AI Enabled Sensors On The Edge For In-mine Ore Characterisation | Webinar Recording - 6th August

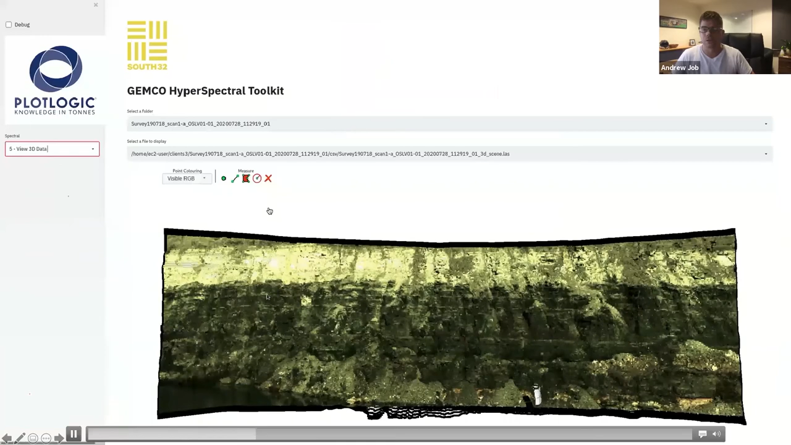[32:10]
We can then very quickly visualize that in 3D and, and render it.
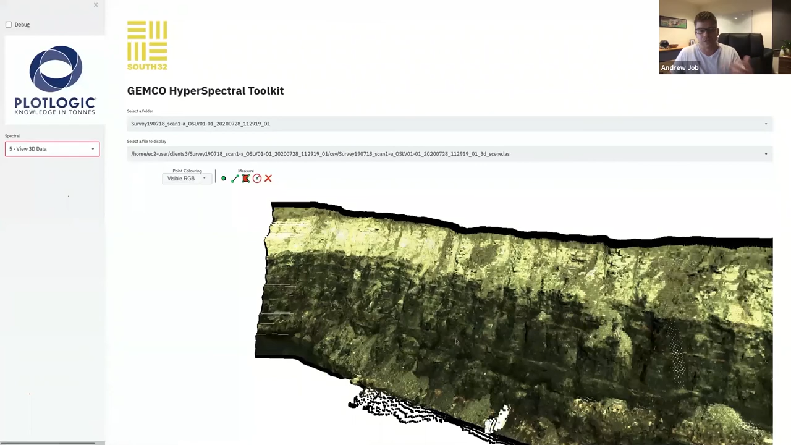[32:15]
So you can actually see exactly where that, where that, that, that deep face, or in this particular case, it was a coal mine in the Hunter Valley. And then you could apply these pre-trained algorithms to them very quickly determine exactly, you know, the, the different material content. And that's all geo geo spatially referenced. And you can apply that for then determining whether or not you should be processing. Or in this particular case, the, the red zones are very bad.
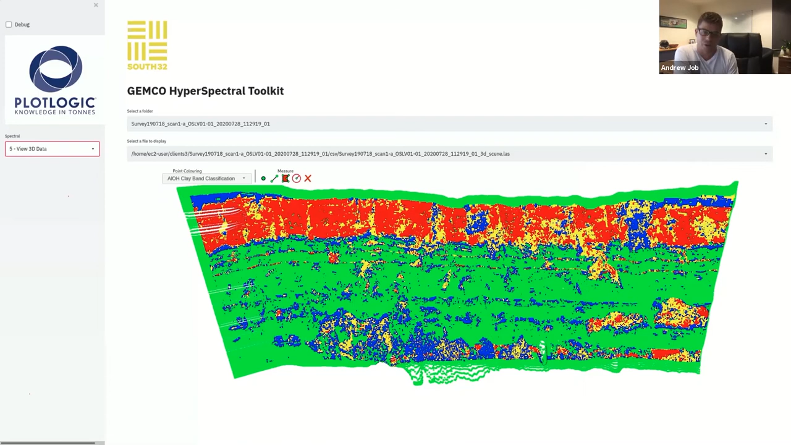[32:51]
You know, is that yellow zones, not, not too bad. Blue zones basically are clay that have no impact on the, on the process. And then the green zones were good. So this is another application of,